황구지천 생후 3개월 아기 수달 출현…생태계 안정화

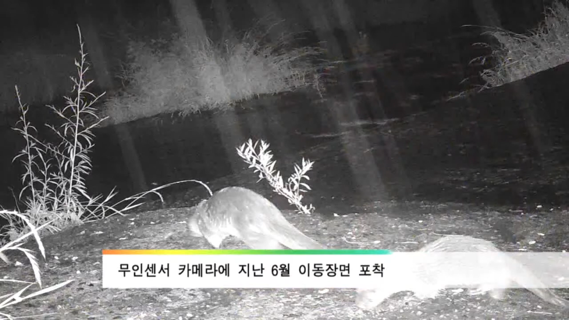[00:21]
지난 6월 모니터링 결과, 카메라의 엄마 수달을 뒤따르는 생후 3개월 정도로 추정되는 아기 수달이 포착됐습니다.